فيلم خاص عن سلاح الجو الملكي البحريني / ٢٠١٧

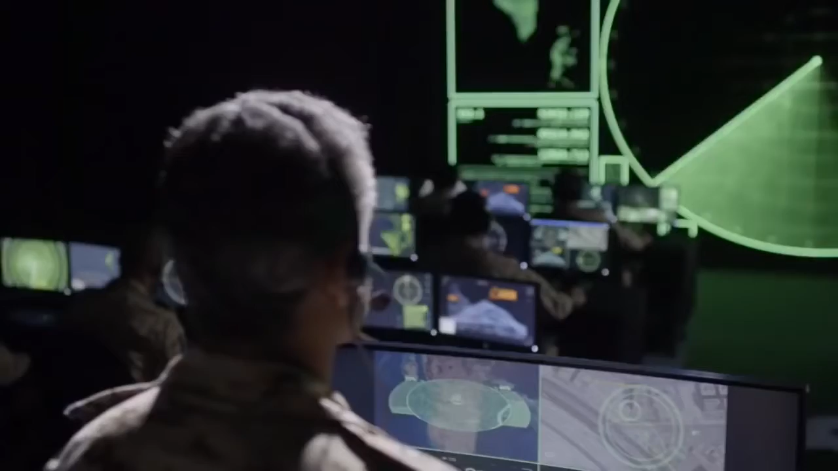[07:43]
Tracker 2, other targets 030, 15 miles, 8,000 feet.
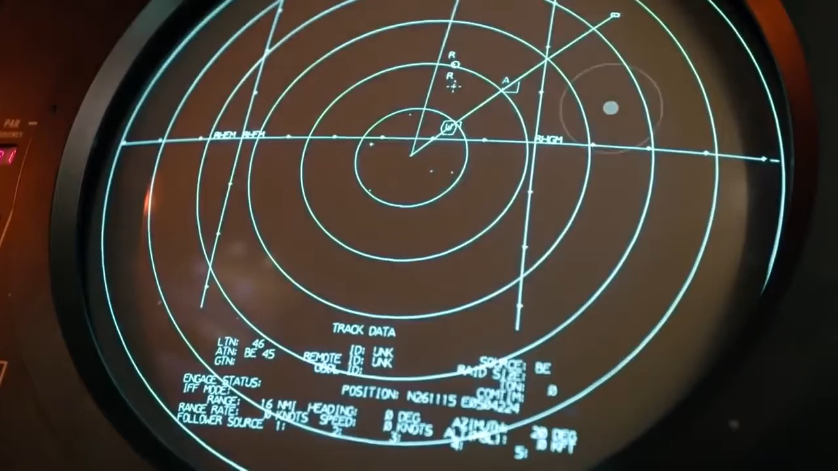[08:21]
Ops 1, DCI 1, target kill. Roger, DCI 1, target kill.